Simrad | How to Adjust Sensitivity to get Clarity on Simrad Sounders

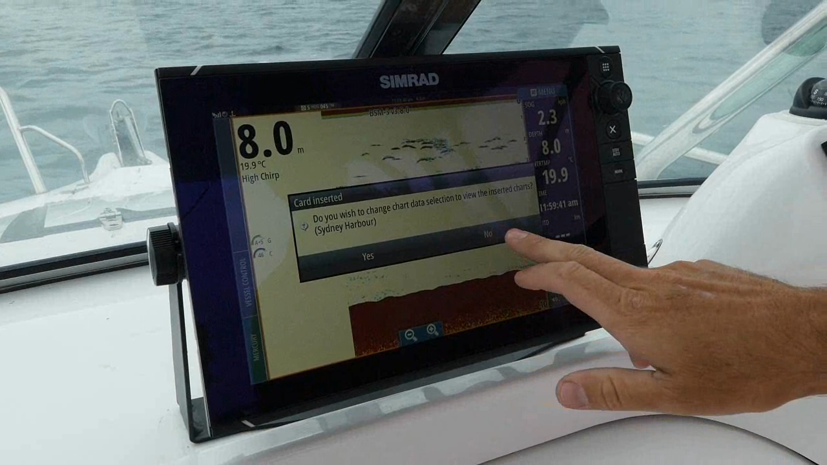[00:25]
On screen: depth 8.0 m, water 19.9°C
Being touch screen, it's just so good, it's a lot like using your iPhone. I've got my full sounder screen here, it's rolling through. We can see high chirp, 19.9 degree water. Now straight away, gain and sensitivity is paramount, and it's something you'll need to adjust all the time. You can either adjust that in your menu, which is here, you touch that, it brings all this down. See we've got gain here, it's an auto 5. The auto functions are so good, you can either open your auto up there,
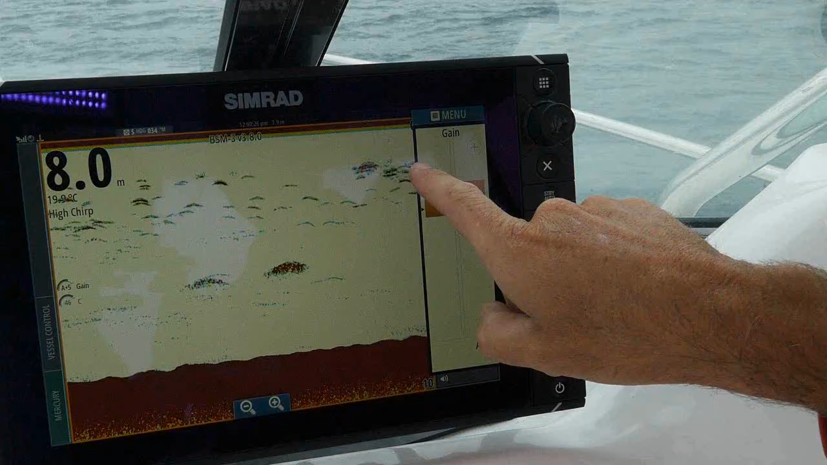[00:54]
On screen: depth 8.0 m
or you can open your auto up here like this. Gain sensitivity, call it what you will, is what's going to help you to spot what's going on in the water.
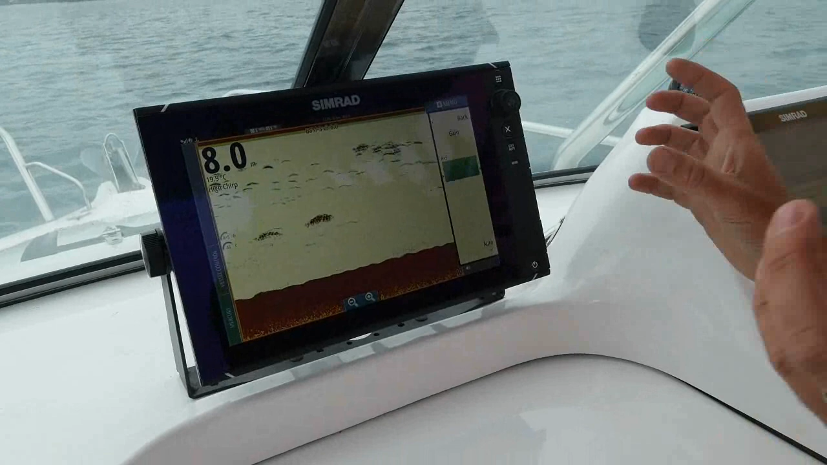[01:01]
Best thing about this automatic stuff, you can actually override it. If I pump the gain right up as high as it will go, you see everything's red, everything's solid, there's lots of stuff going on.
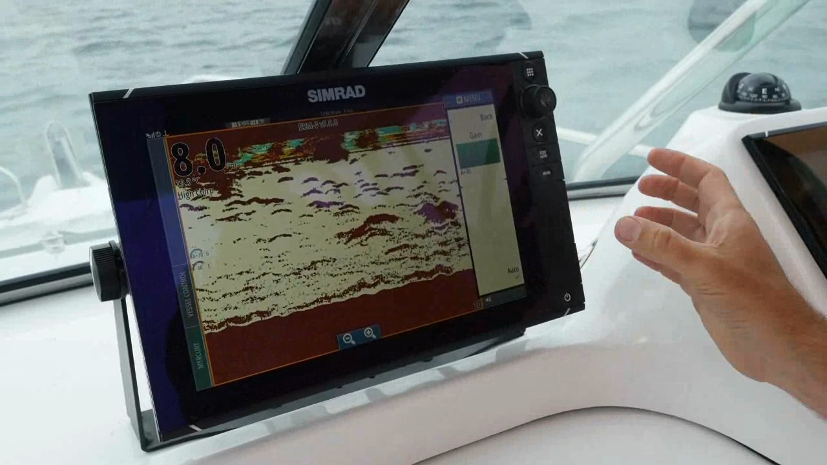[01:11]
The idea is you want to get just the right amount going on here.
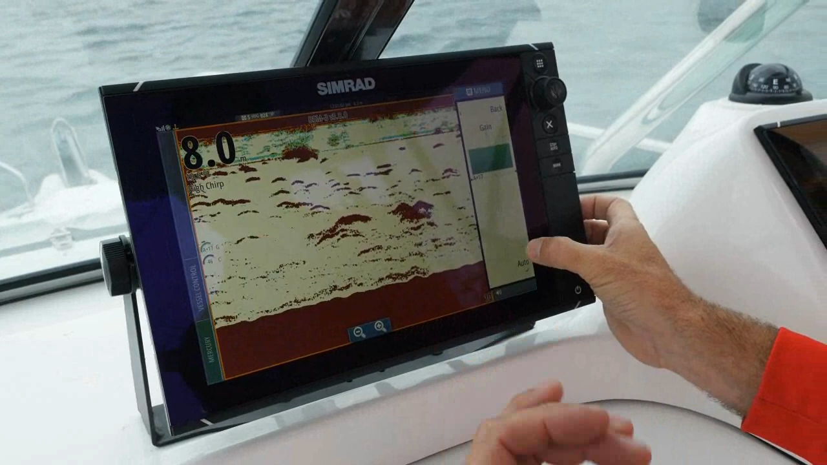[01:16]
If I bring that back, we'll lose a bit of detail, we'll lose some of the clutter, we'll pull it back.
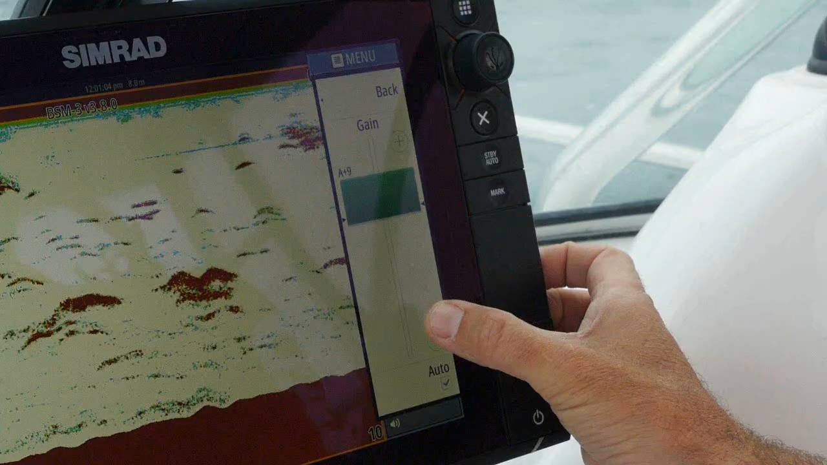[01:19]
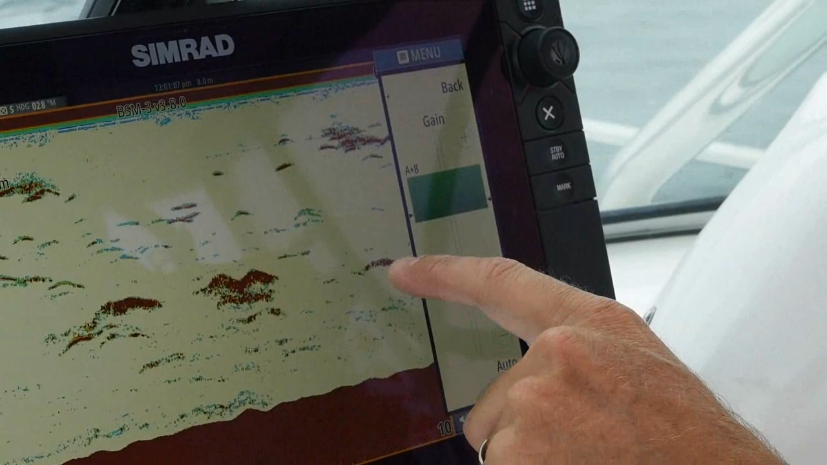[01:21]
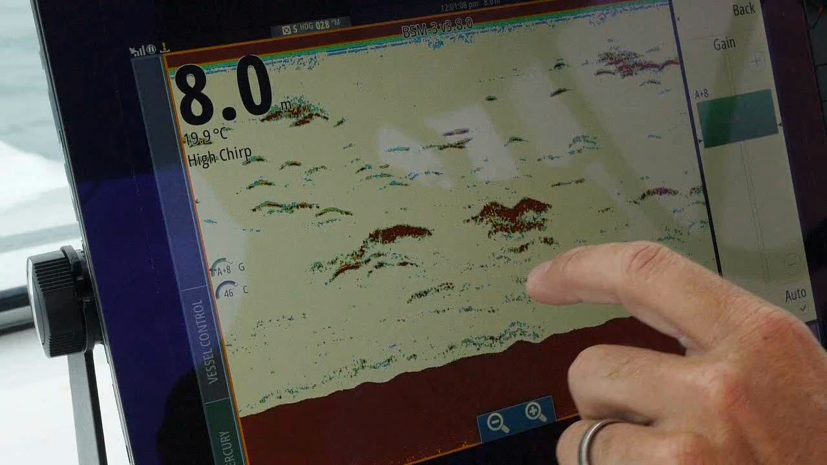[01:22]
On screen: depth 8.0 m, water 19.9°C
But anything solid that comes through like that there, this here, that's quite a solid fat line, you know that that's good.
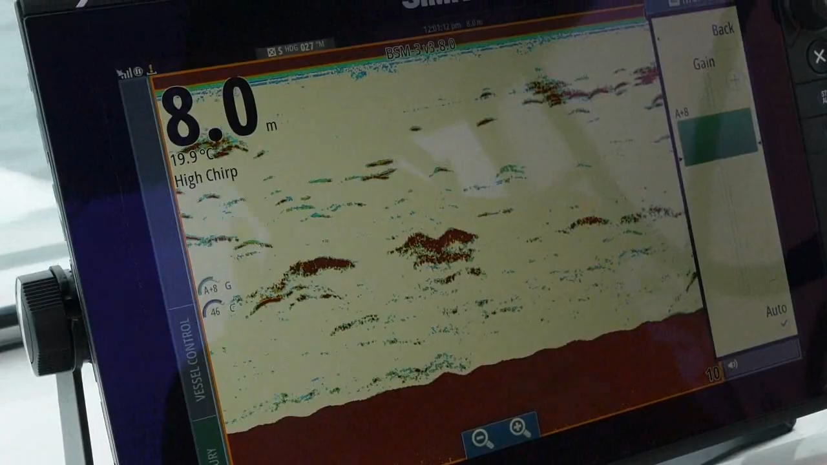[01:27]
On screen: depth 8.0 m, water 19.9°C
The other thing now is your colour. It's currently at 46. Everything here is red.
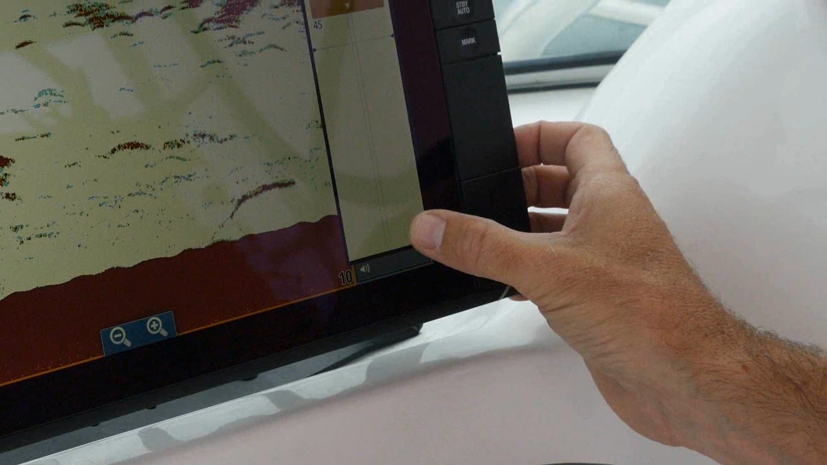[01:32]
If I bring this back a bit, and I reckon about 42,
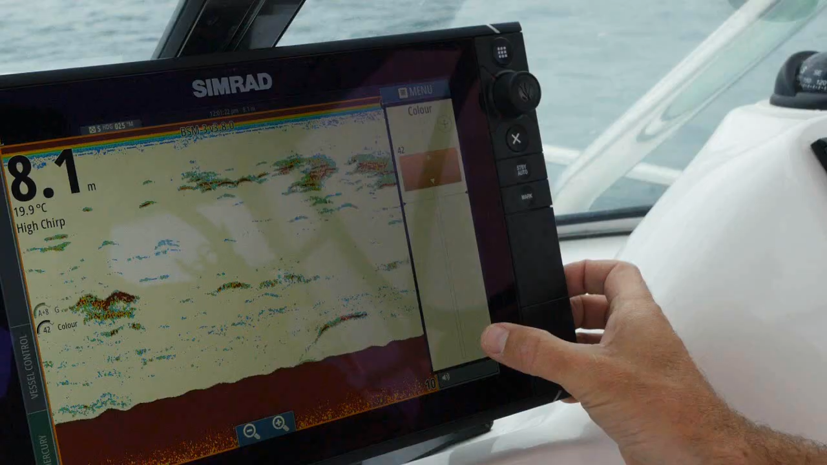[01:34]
On screen: depth 8.1 m, water 19.9°C
41, maybe even a bit less, all of a sudden, we're starting to get detail. Something that's solid like that fish there, the red indicates that that's a solid return, but the stuff that I really like to see is what's going on in the bottom here. So you colour line, adjust it, and it will give you the detail, especially of what's going on on the bottom.
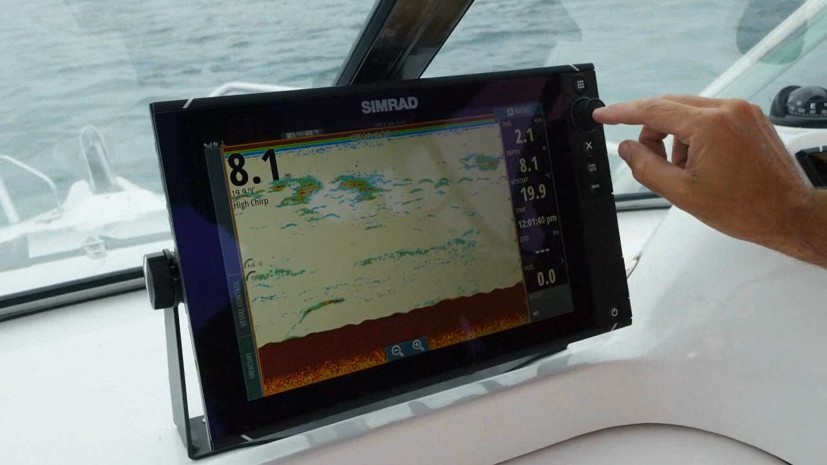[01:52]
On screen: depth 8.1 m, water 19.9°C
If I turn this dial here, it's a manual feature, I'm now zooming in on the bottom.
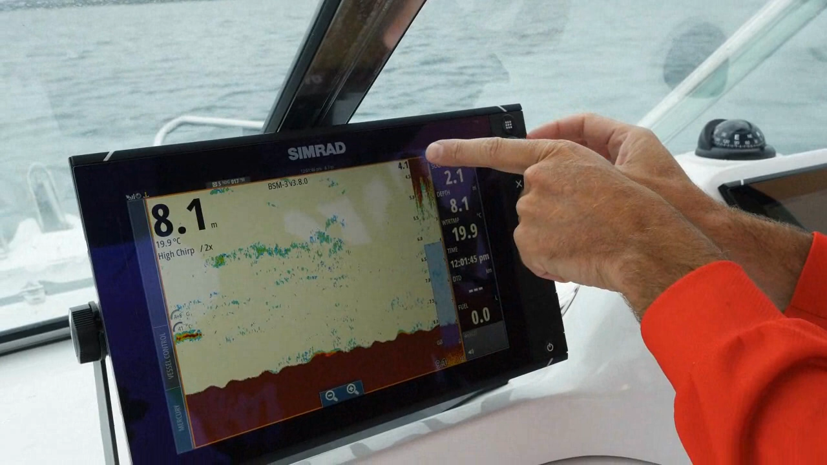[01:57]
On screen: depth 8.1 m, water 19.9°C
I'm seeing what's going on from about 4.1 metres down to 8, and something that looked very flat and not a lot,
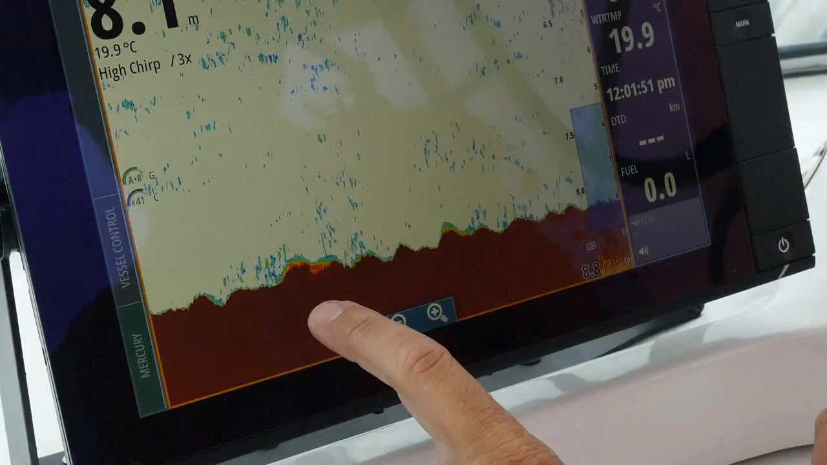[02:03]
On screen: water 19.9°C
here I can see there's a bit of growth on the bottom there, a bit of growth on the bottom here, just like that, not a lot there, and a couple of spots here.
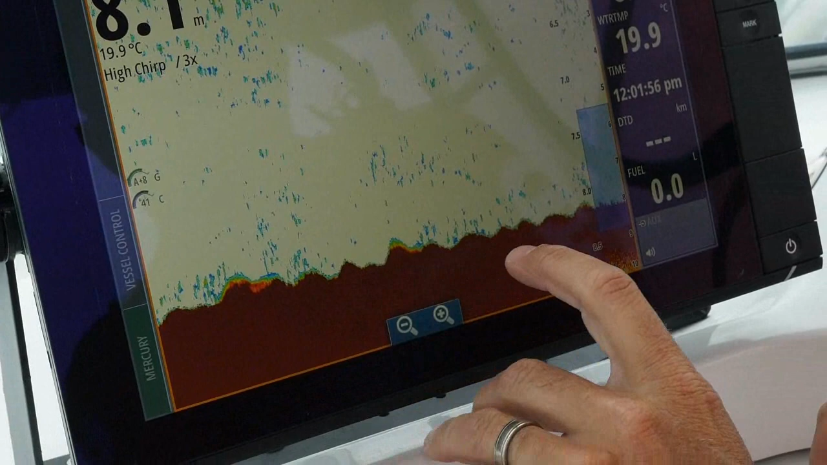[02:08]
On screen: water 19.9°C
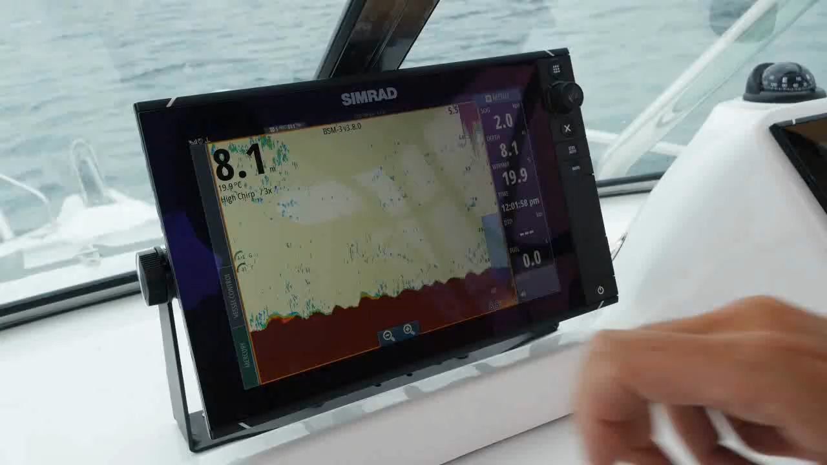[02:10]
On screen: depth 8.1 m, water 19.9°C
This could potentially be great ground for, say, whiting or something like that. If I zoom this up even more, we get even more detail. As we do that, if we zoom it out, we've gone back to being a fairly flat screen.
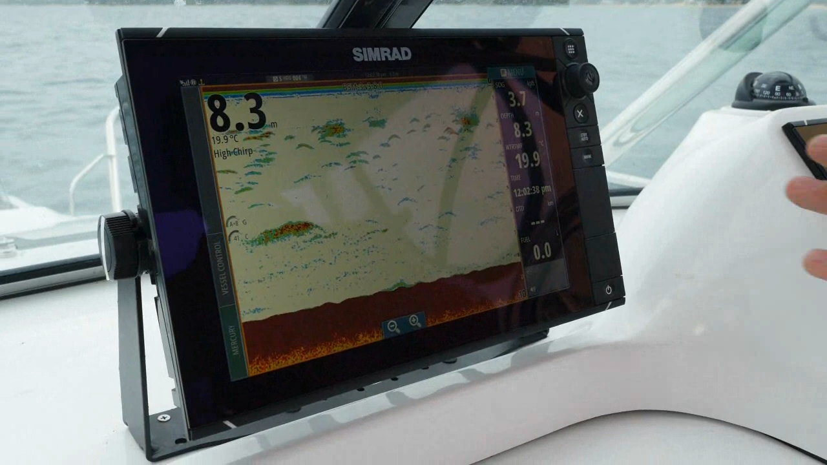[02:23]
On screen: depth 8.3 m, water 19.9°C
To make your unit work properly and to get the right stuff going out of it, you've always got to remember this orange border here is what you're actually on at the moment. So if I open that menu, it's all my sounder frequencies and stuff like that. This is a high-shirt transducer that I'm running here. And if we look at that, you've got high-chirp, low-chirp, custom. You can actually do all sorts of different stuff.
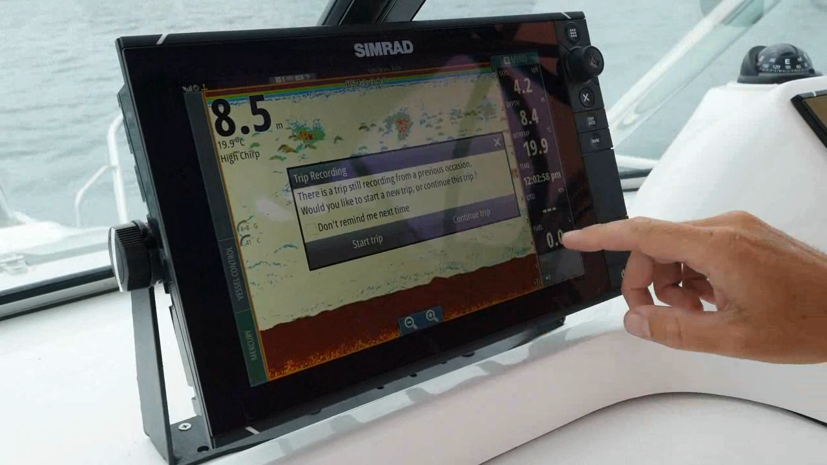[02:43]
On screen: water 19.9°C
That's my trail recording there. But if I go back into this, and we go back, and we go advanced, the other feature we've got is TVG.